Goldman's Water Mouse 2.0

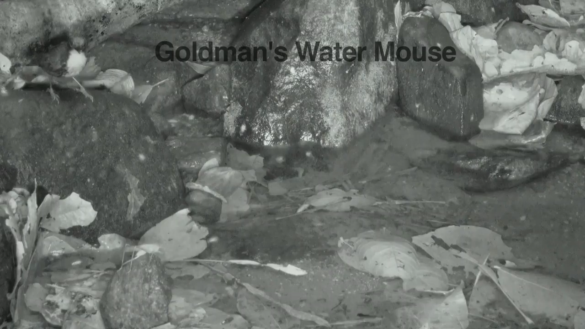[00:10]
Little is known about this rare mouse, but it appears to be mostly nocturnal. It takes a lot of patience and a good eye to see one.
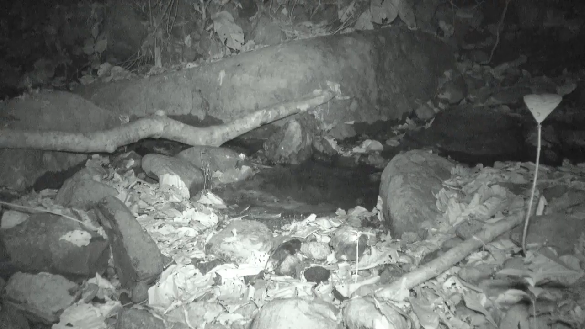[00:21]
See the ripple there? That's one. They just love the water. However, most mice do not like the water, and this paromyscus mouse is looking for a way over the stream without getting its feet wet. Ah, success.
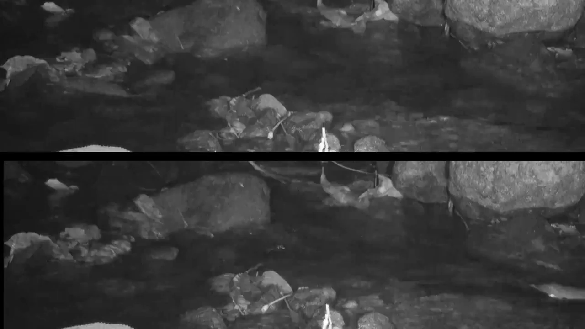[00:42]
Goldman's Water Mouse has a large hind foot that is partially webbed.
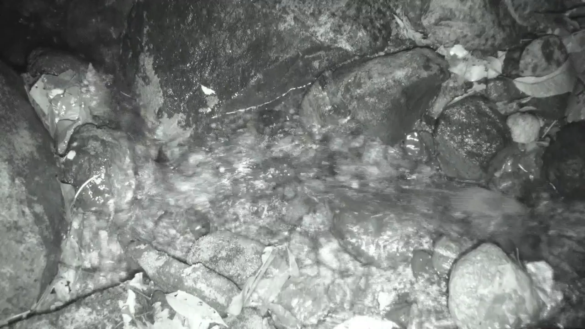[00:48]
It lives in fast-moving streams with rocky bottoms between 800 meters and 1,800 meters.
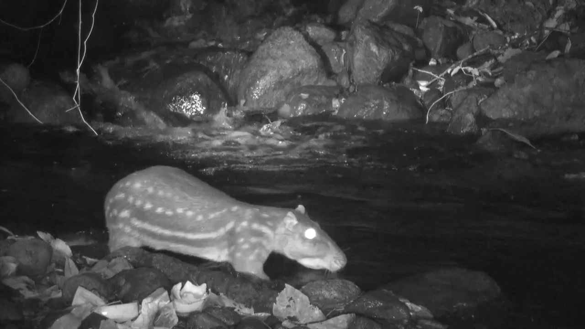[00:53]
It does share its stream with its large cousin, the Paca. The water mouse feeds on crabs, caddisfly larvae, beetles, and spiders. And here comes a water snake in the genus Hydrophomorphus. In this stream, crabs seem to be the mouse's favorite food. The water mouse makes a den at the end of a two-meter tunnel along stream banks.